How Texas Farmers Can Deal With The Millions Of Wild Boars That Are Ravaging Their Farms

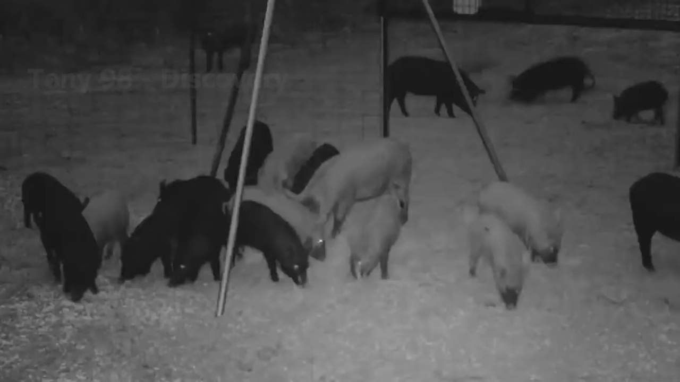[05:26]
You can see a lot of wild boars caught in traps. After being captured, the next morning,
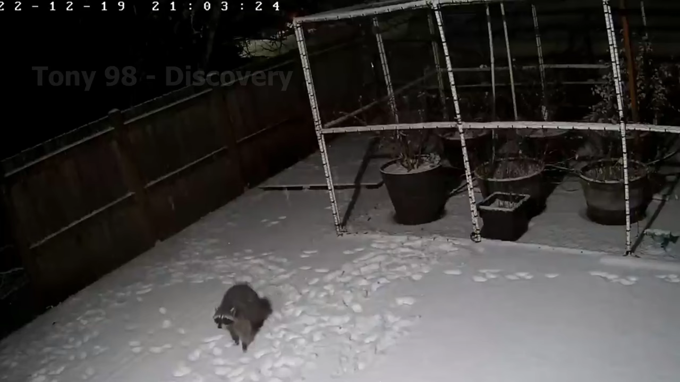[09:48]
raccoons, wild turkeys, and wild horse.